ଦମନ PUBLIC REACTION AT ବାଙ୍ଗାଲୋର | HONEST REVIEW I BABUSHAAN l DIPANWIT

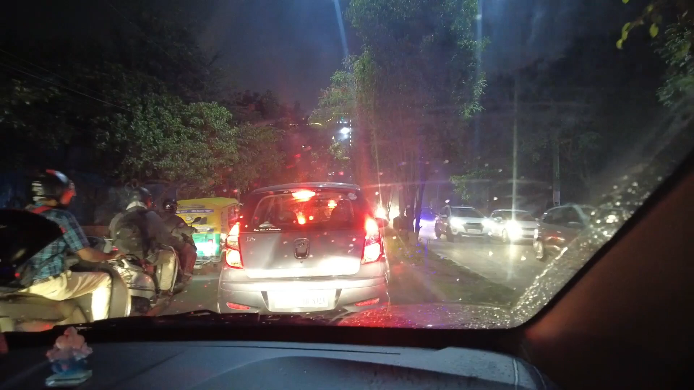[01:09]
आम बाहर दमन देखा प्रबल ट्राफिक देखु पूरा बेंगलोर तो आप जानते फिनिक्स मार्केट सिटी पाखे भिडको भाया।
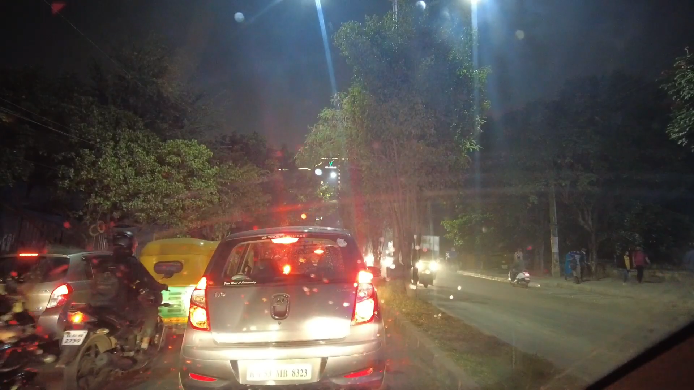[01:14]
शुक्रवार समस्त ऑफिस रु फेर विकेंड रा प्लानिंग नहीं करी सब मजा करिया मूड रे अछंती पर रास्ता जाम हो जाए।